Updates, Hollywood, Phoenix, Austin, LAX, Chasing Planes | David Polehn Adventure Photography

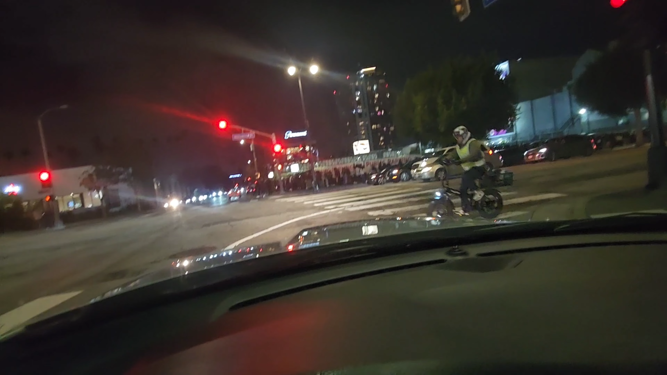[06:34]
There's a lot of people Standing in line for something over there There's also ambulance coming behind me